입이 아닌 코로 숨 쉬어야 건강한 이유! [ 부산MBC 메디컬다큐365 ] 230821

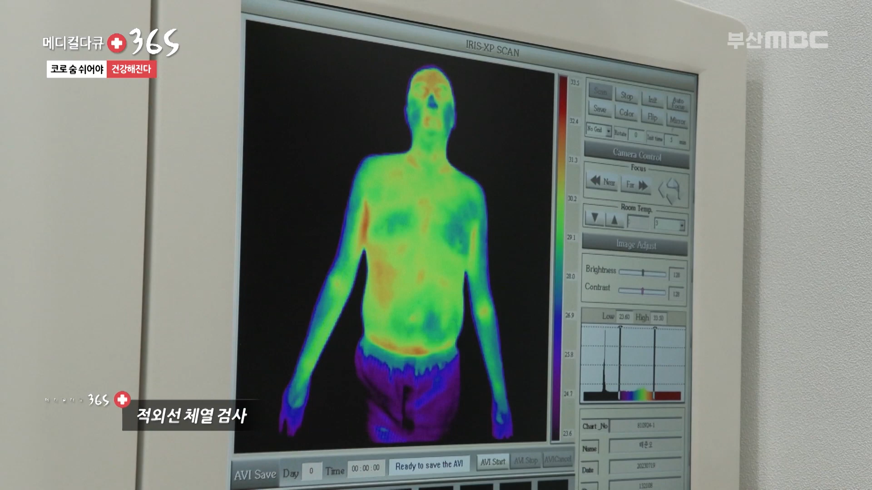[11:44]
우리 눈에 보이지 않는 신경통증 부위나 질병 부위를 알아낼 때 사용된다고 하네요.
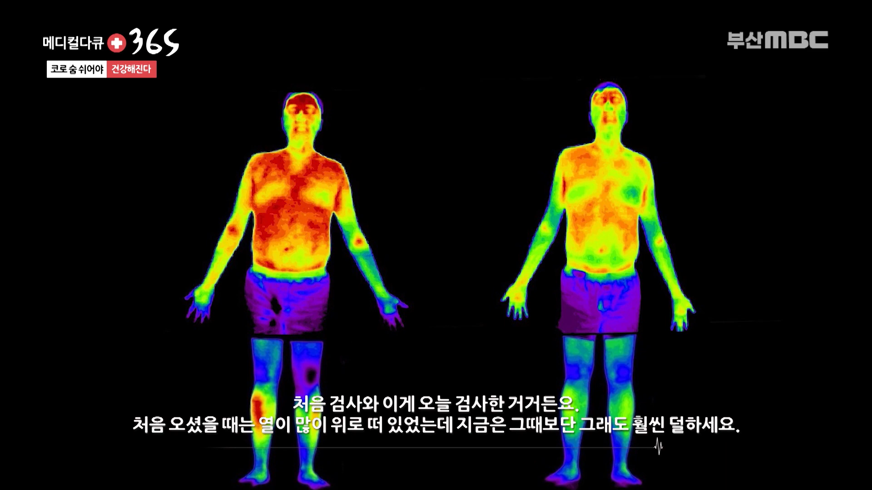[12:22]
처음 오셨을 때는 좀 많이 열이 위로 떠 있었는데 지금 그때보다는 그래도 훨씬 덜 하세요. 그래서 지금 이제 상렬 때문에 불편했던 두통이나 목 뒤에 뻐근함이라든지
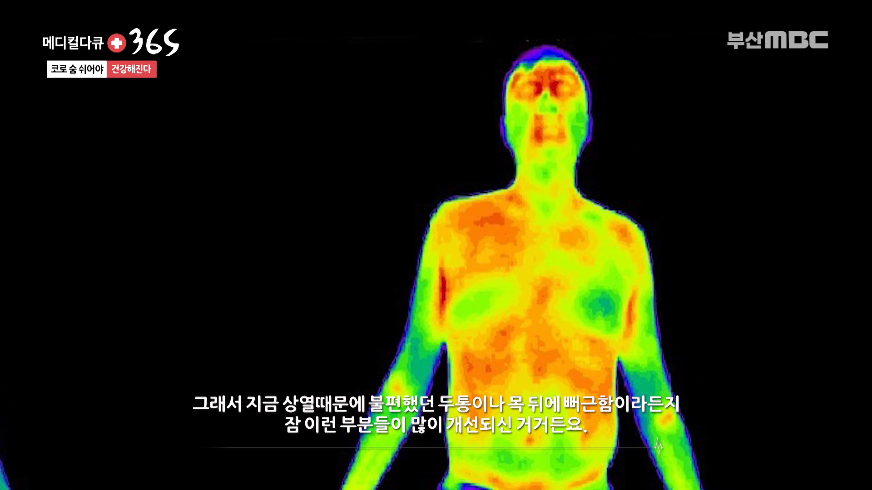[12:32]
잠 이런 부분들이 많이 개선되신 거거든요. 그래서 이제 앞으로 그 나머지 부분들은 또 그렇게 치료를 해 나가시면 돼요.
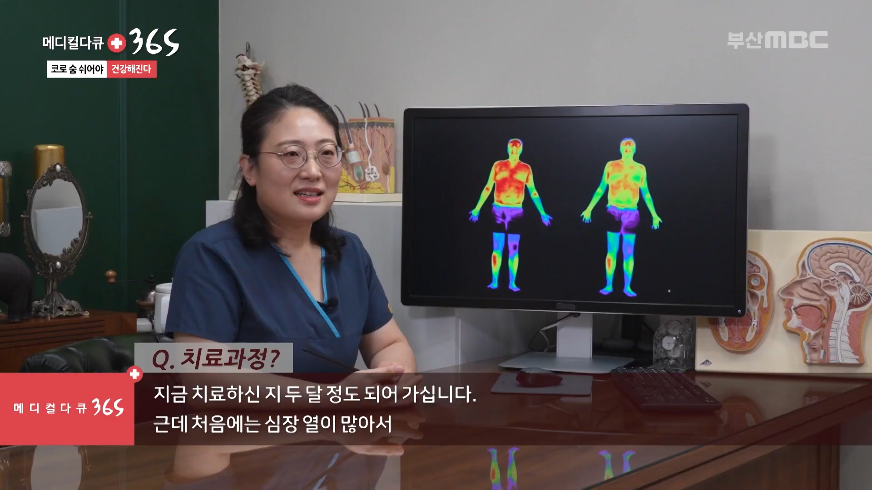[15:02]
지금 치료하신 지 두 달 정도 되어 가십니다. 그런데 처음에는 심장 열이 많아서 위쪽으로 열이 많이 떠 있는 상태였는데 지금
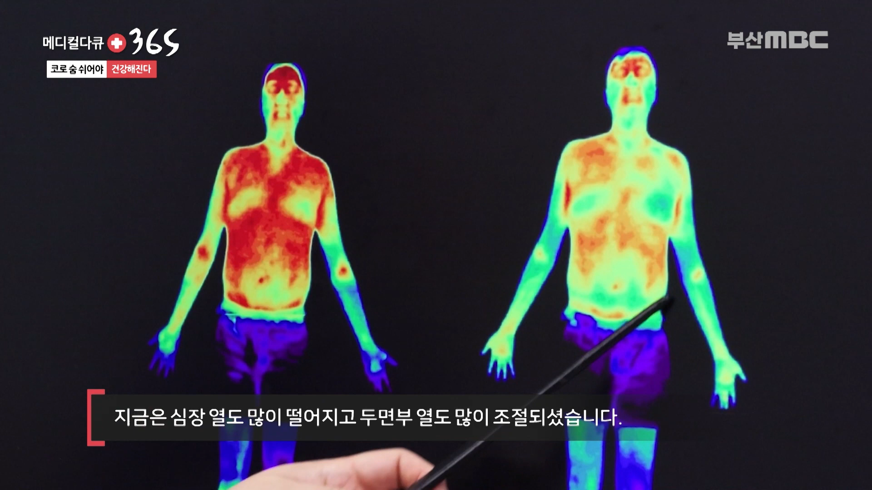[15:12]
현재는 심장 열도 많이 떨어지고 두면부 열도 많이 조절이 되셨습니다.
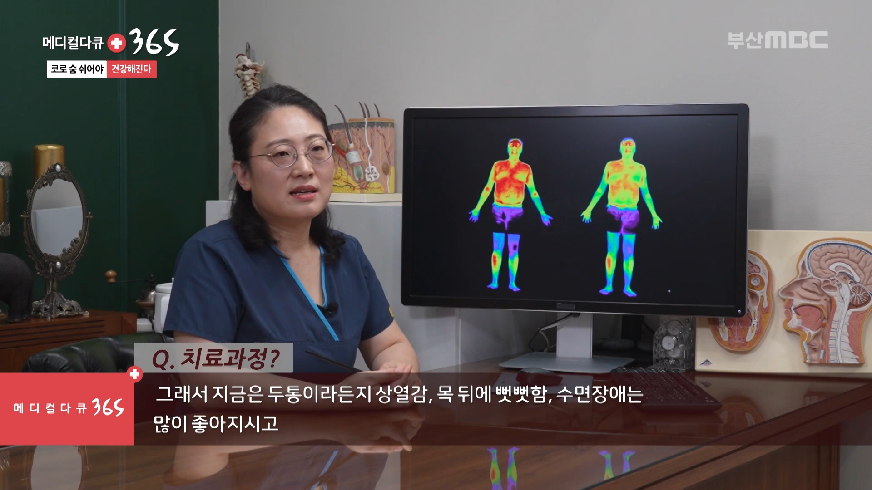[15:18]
그래서 지금 현재는 두통이라든지 상열감 목 뒤에 뻣뻣함
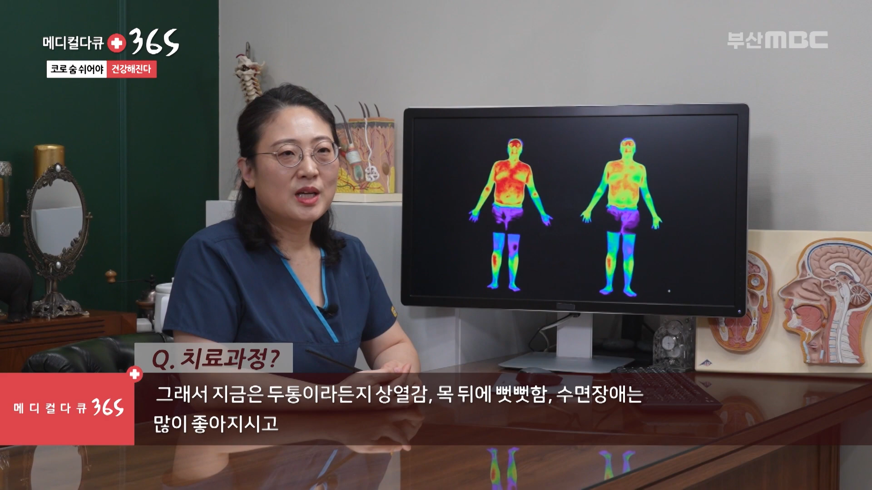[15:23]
또 수면장애는 많이 좋아지시고 발바닥 열감도 많이 떨어진 상태입니다.
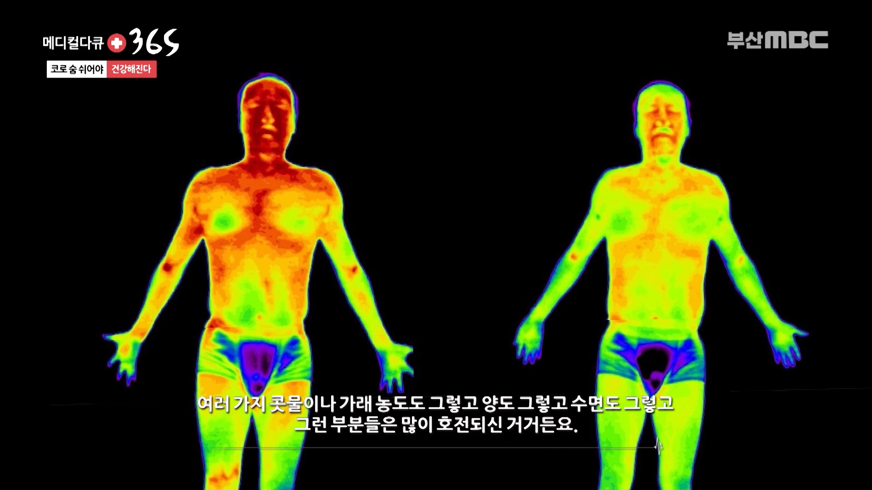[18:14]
그래서 처음보다는 이제 위쪽에 열 조절은 많이 되셨기 때문에 이제 여러 가지 이제 콧물이나 가래 농도도 그렇고 양도 그렇고 이제 수면도 그렇고 이제 그런 부분들은 많이 호전되신 거거든요.